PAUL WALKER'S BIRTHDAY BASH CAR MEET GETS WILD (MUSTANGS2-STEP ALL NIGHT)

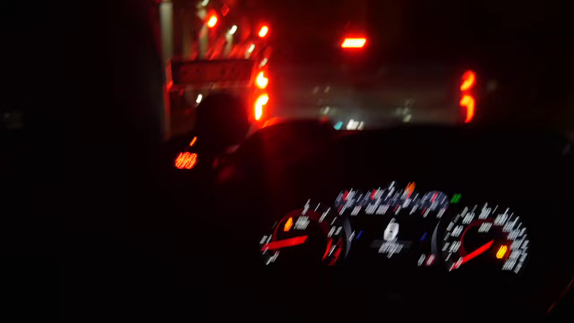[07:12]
All right, y'all, so as you guys can see, we are in the car now, man. We are on the way back to the crib. The meet was a crazy turnout, man.
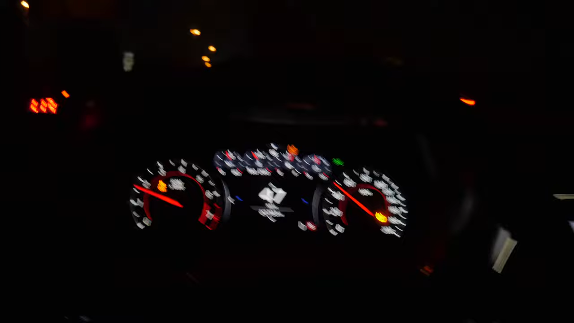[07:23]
There was a lot of cars. Honestly, the cars just kept coming and coming, bro. I ain't even gonna lie. You know what I'm saying? Happy birthday to Paul Walker, man. For real, for real. Damn, we got some at the light, up here. Turn right onto Senate Avenue. We got them boys up there. So we're gonna turn off before we see them boys. Because we don't need them boys to see us. You know what I'm saying? But if you guys have stayed to this video all the way to through the end, bro, I really appreciate you guys for tuning in.
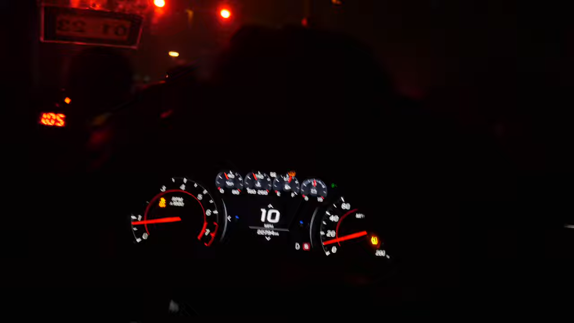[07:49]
No cap. Another great meet. Every time they host the meet, it's always crazy, man. So with that being said, y'all, that's gonna wrap it up for today's video. If you guys are new to the channel, hit that subscribe button.